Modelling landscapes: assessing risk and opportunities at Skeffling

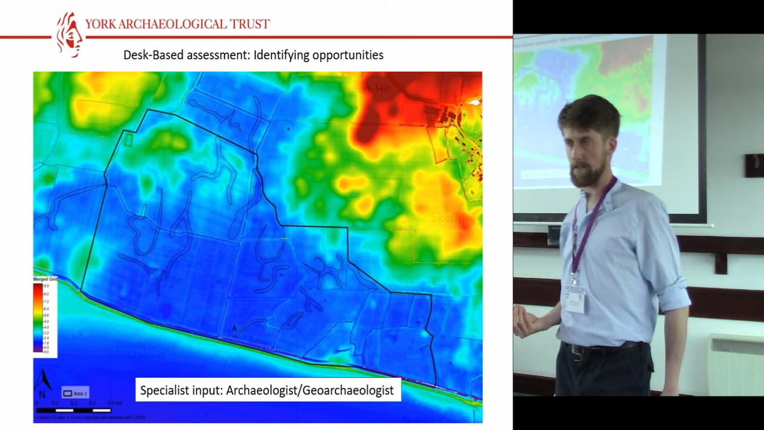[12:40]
Both of them had done extensive paleo channel mapping in the Derwent Valley. And so we were drawing on that internal experience to bring some of that knowledge to this site. And again, helped us target some of the further work. It was really quite interesting. These little islands are glacial till poking up out of the alluvium. And perhaps unsurprisingly, the geophysics gave that lovely signals on the till. And absolutely bugger all on the alluvium, which shouldn't really be a surprise.
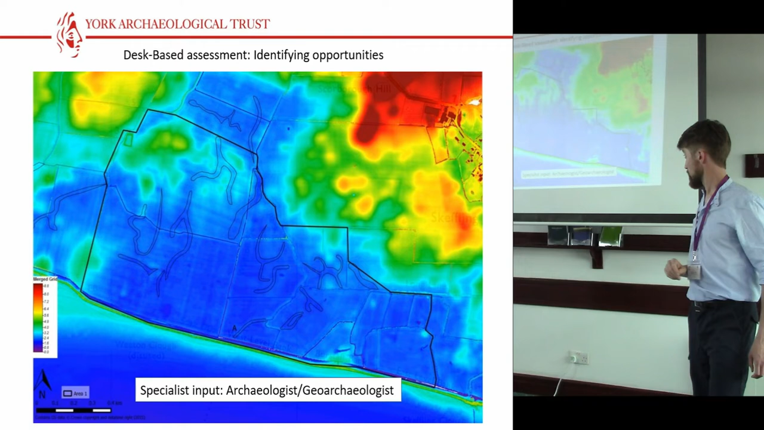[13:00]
But, you know, perhaps it's more about the visibility in the landscape than it does about the actual presence of archaeology. So this is, oh, you can't see that in this light. I'll have to point at it.